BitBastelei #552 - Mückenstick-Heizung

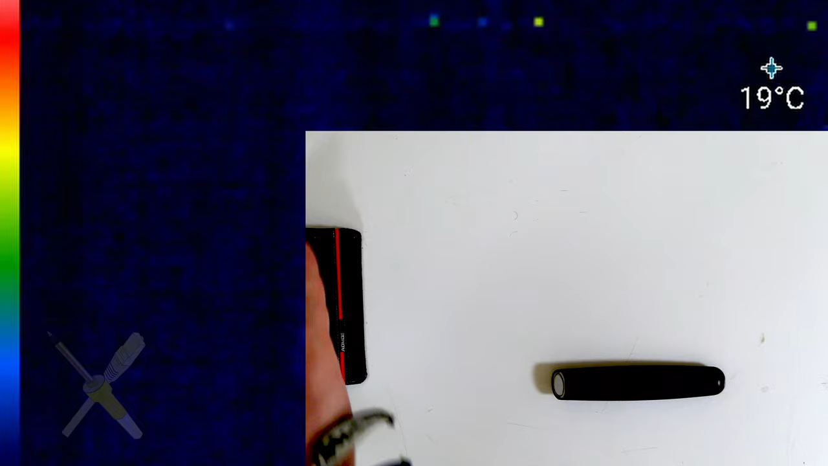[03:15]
Wo wir jetzt natürlich ein bisschen gucken müssen, hier vorne das Ding, das ist ja Metall und wenn ich mal hier oben hingehe, dann seht ihr eventuell auf der Wärmebildkamera reflektiert das.
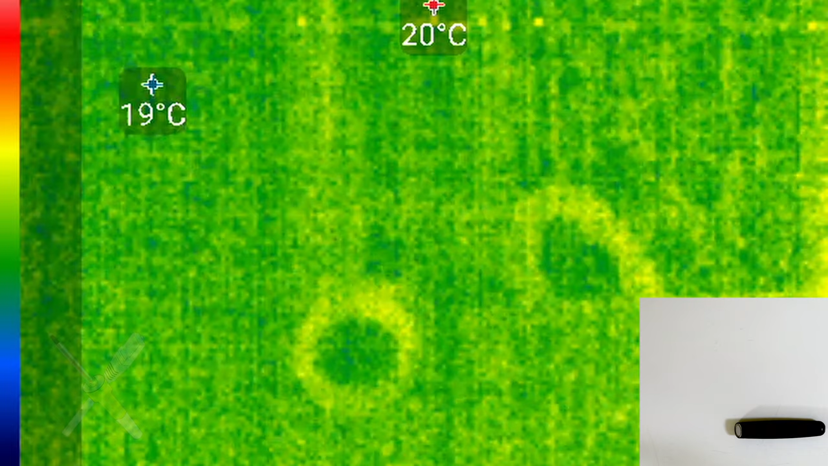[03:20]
On screen: max 20°C
Das heißt also wir können aktuell nicht die Temperatur direkt messen.
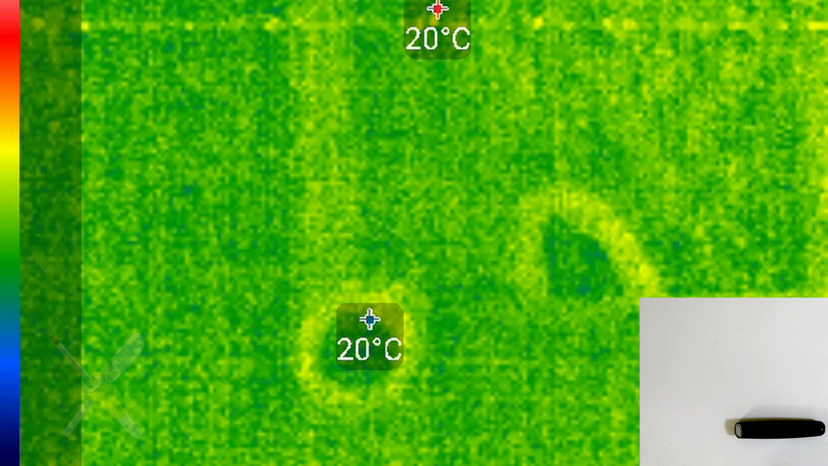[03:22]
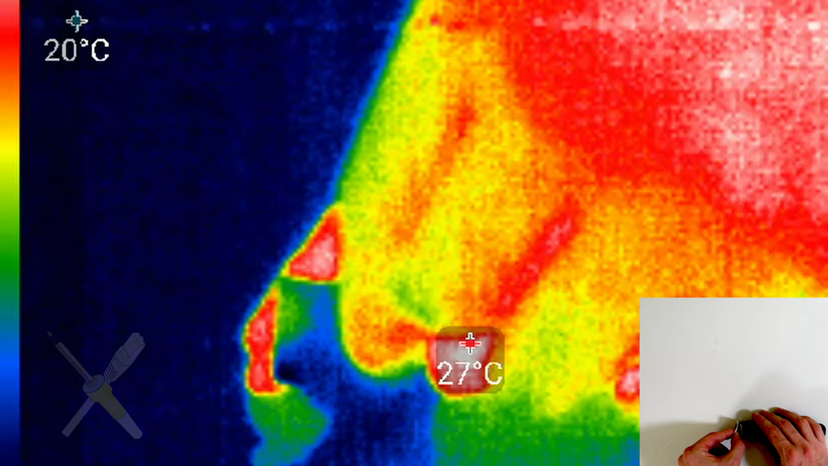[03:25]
Ich gehe jetzt einfach mal hin und klebe den Aufhehlkleber drauf. Der heizt sich ja so ziemlich direkt mit da auf und der reflektiert jetzt nicht mehr.
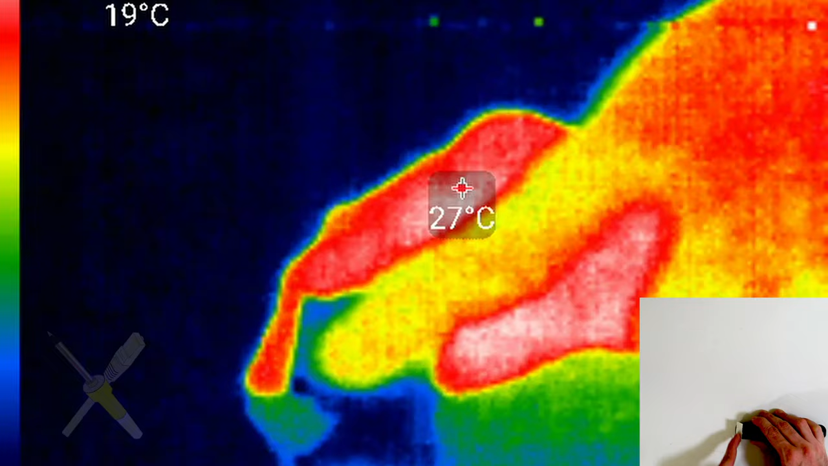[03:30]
On screen: spot 27°C
Das heißt, wenn ich jetzt hier drüber gehe, sehen wir nichts mehr.
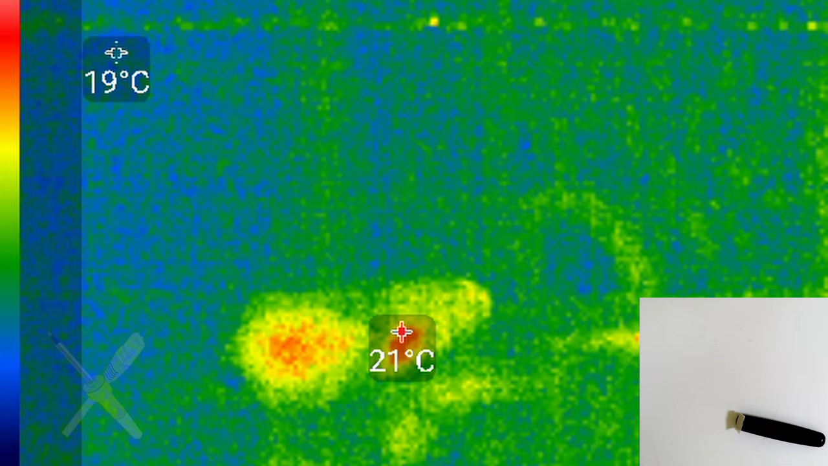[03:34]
Gut wir sehen jetzt hier, wir sind irgendwo bei 20 Grad oder so,
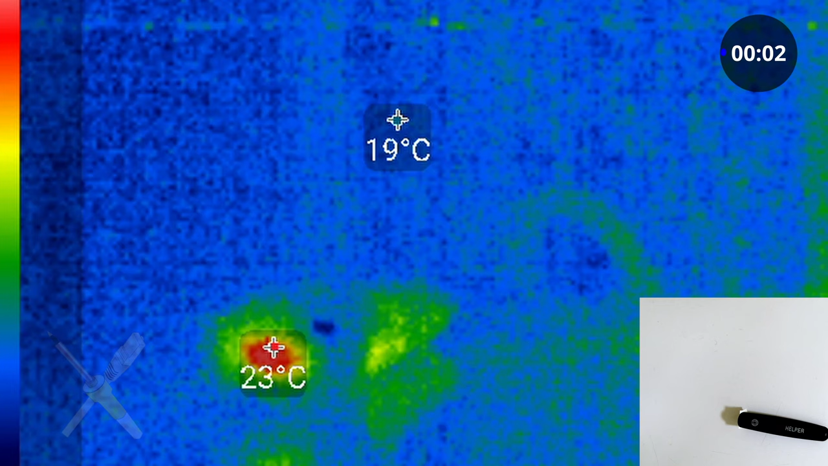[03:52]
Das Ding vibriert jetzt vor sich hin und wir sehen,
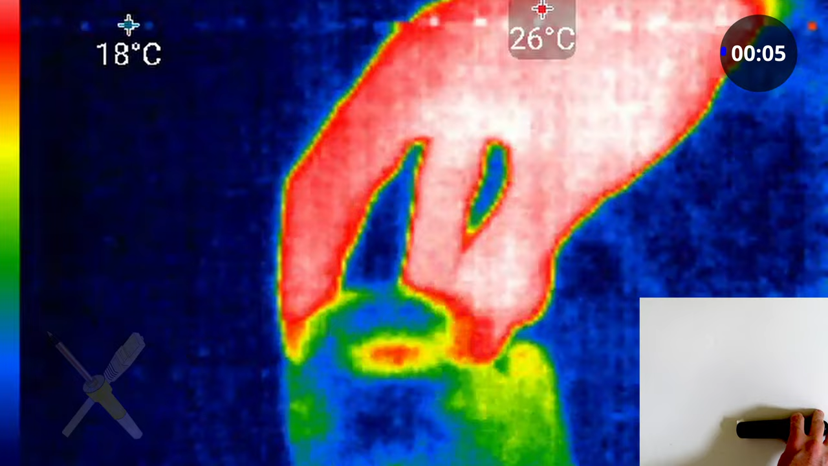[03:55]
On screen: max 26°C
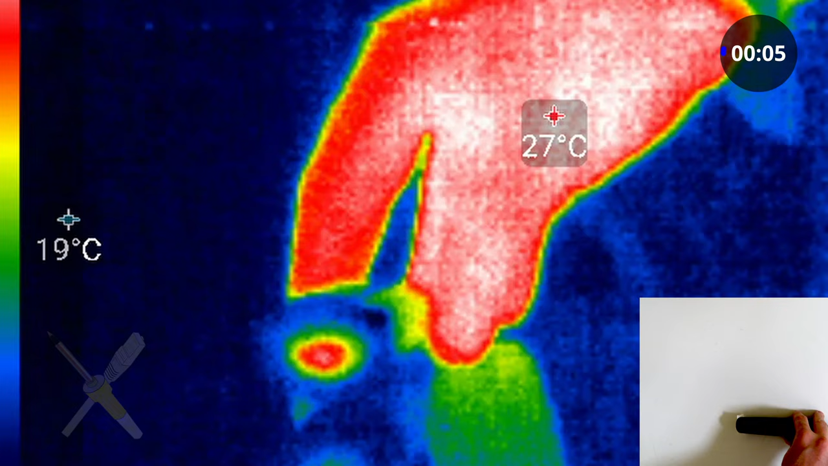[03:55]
er wird tatsächlich halbwegs warm. 30 Grad.
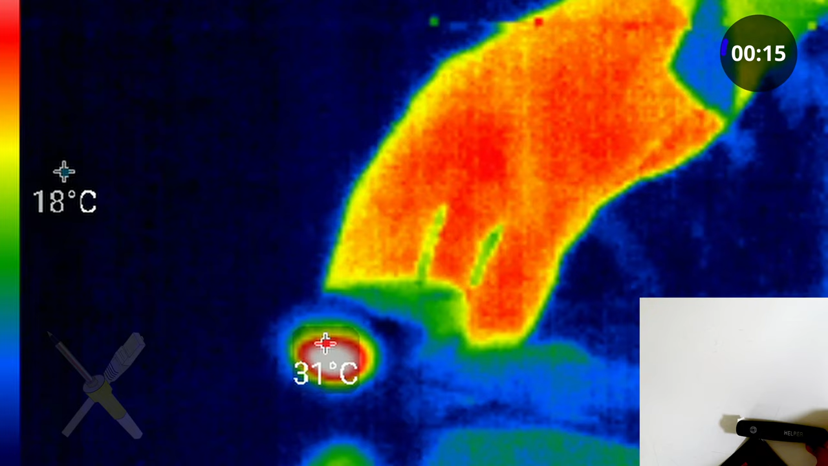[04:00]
Ich glaube, die Temperatur war irgendwo bei 40, 45 Grad,
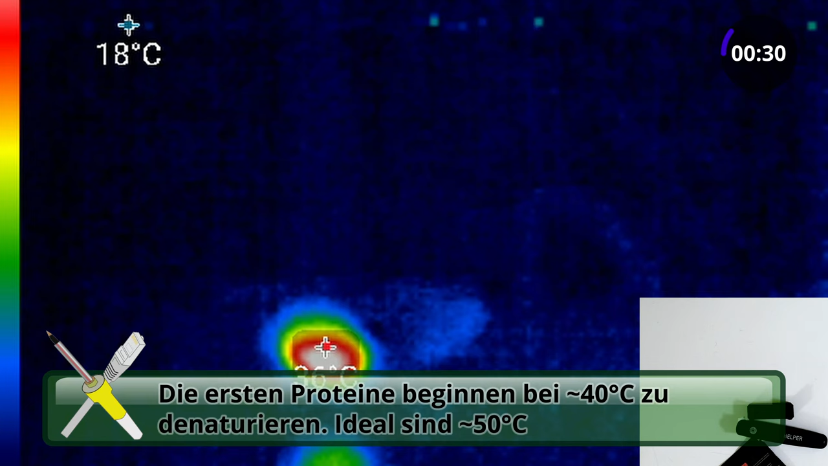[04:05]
wo es dann anfängt, dass es tatsächlich etwas ausmacht. Wir sehen jetzt, langsam kommt er da an.
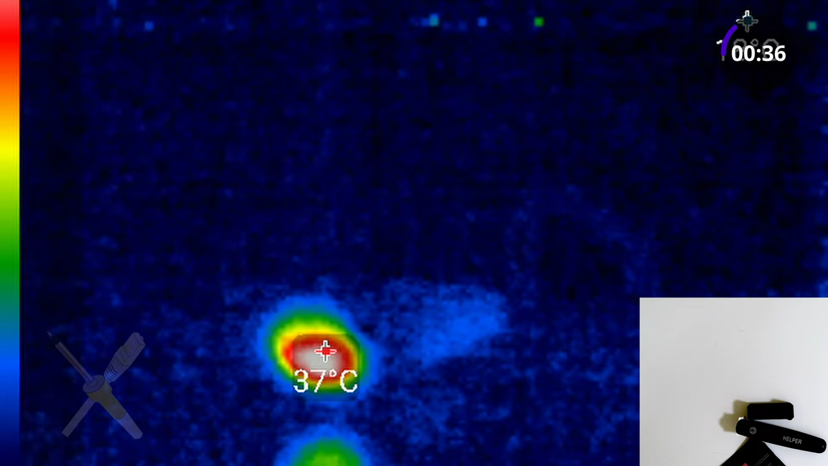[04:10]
Aber das ist definitiv ja nicht doll.
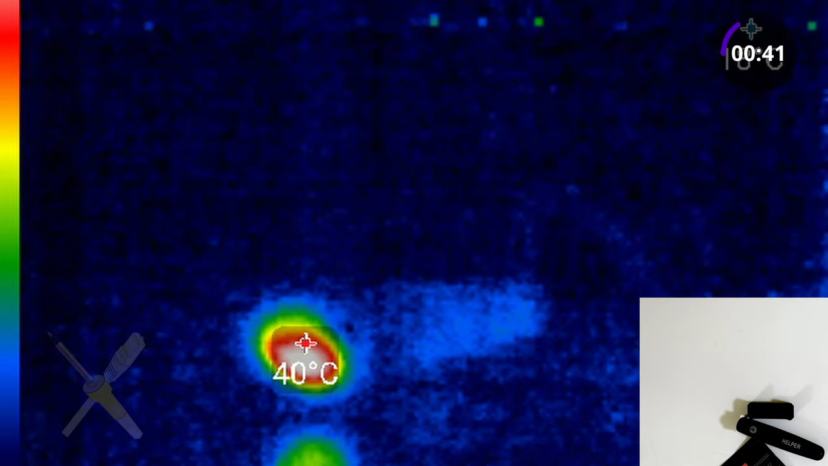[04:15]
On screen: spot 40°C
Ich hätte mir eher gewünscht, dass der innerhalb von ein paar Sekunden da die komplette Aufheizphase hinter sich hat und die Temperatur erreicht hat. Denn, ja, das hier ist doch eher dünn. Ich meine, ist jetzt gut, weil man wird jetzt eher nicht in das Problem laufen, dass man sich da dran verbrennt, wenn der hier nach, was sind es jetzt, knapp eine Minute vielleicht, erst bei 45 Grad ist.